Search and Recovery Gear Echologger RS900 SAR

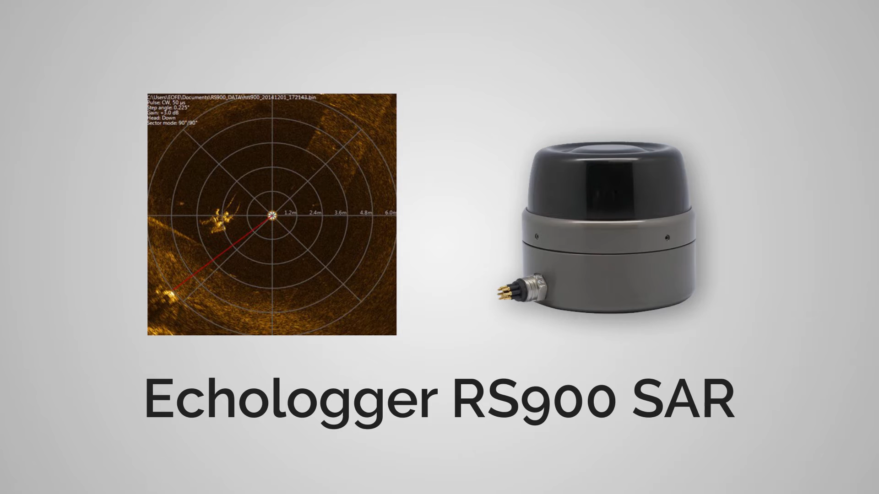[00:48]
Ecologger RS900 SAR can give you firm solution to overcome the issue of visibility in dark water. The equipment can visualise underwater environment in detail,
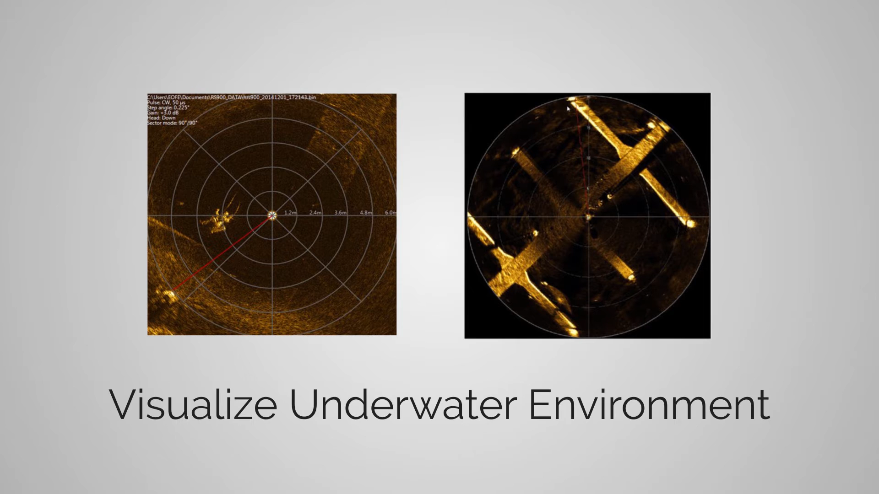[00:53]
with high scanning speed and high resolution images.